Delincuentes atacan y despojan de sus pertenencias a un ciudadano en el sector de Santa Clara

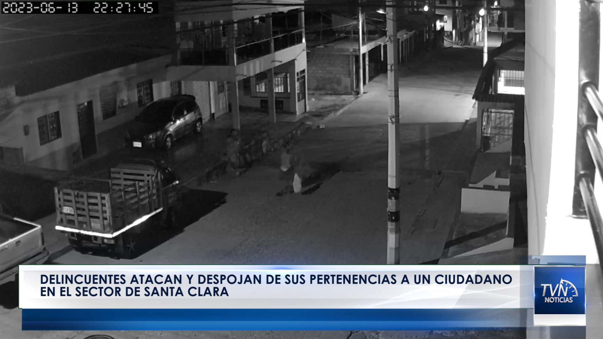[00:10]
En las imágenes se aprecia que la víctima camina por una de las calles cuando a su paso salen dos personas que comienzan a agredirlo e incluso arrastrarlo por el piso. El video también logra registrar los gritos de auxilio y desesperación en medio del hecho delictivo. Aunque de nada valieron, pues los ladrones finalmente se salieron con la suya. Le invitamos primero a la víctima a colocar la denuncia en la seccional de investigación criminal o en el CTI.